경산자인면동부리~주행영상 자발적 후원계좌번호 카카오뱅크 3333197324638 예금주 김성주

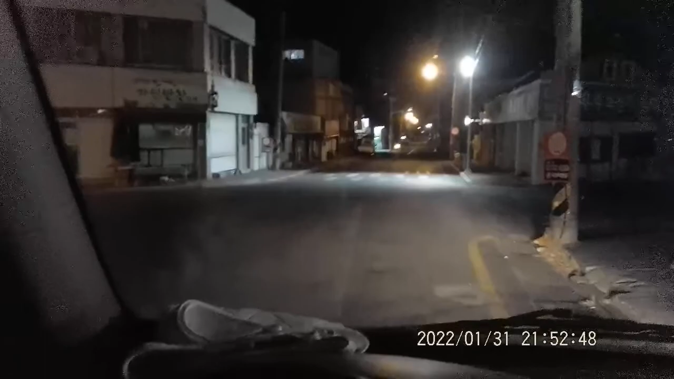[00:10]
예, 오늘 또 이렇게 또 제가 또 자인에서 영상을 이렇게 또 찍게 되었습니다. 예, 여기는 경북 경산시 자인면 동부리, 예, 여기 자인 종류장이고요. 그렇습니다. 자인 저개 앞에 여기 자인 편의점이고요.
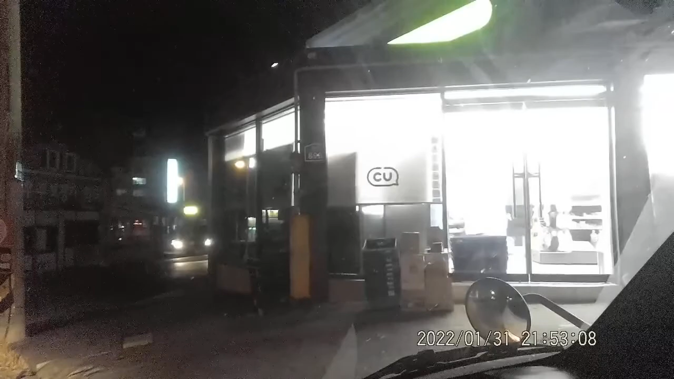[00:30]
저 앞에가 자인 종류장입니다. 자인 종류장이고 여기 자인 초등학교 가는 쪽이고요.